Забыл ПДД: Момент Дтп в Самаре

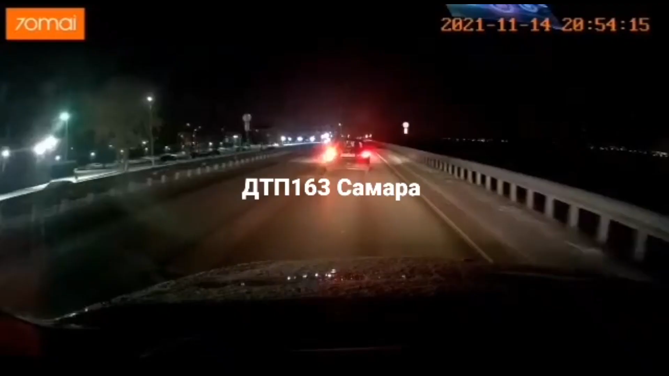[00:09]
Полицейские установили, что водитель машины Ниссан ехал по улице Утёвской,